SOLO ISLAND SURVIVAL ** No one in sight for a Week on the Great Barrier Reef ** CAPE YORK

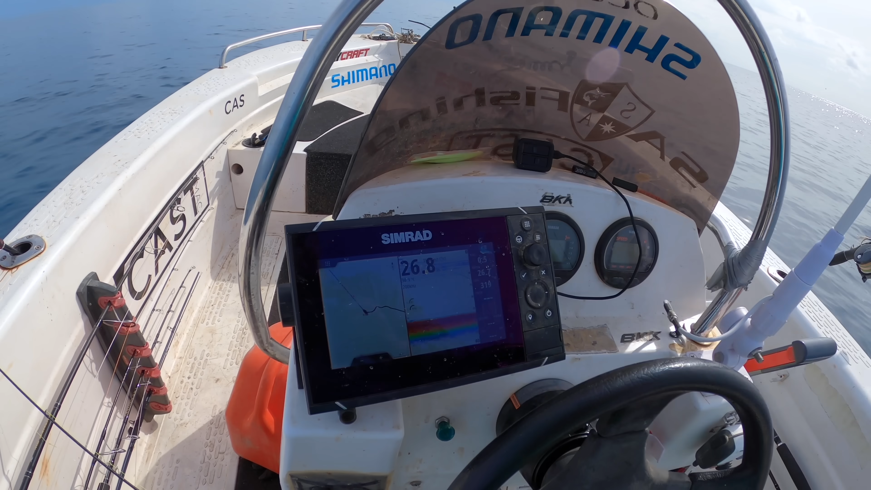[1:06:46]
It's a start, and you can see the fish swim down nicely.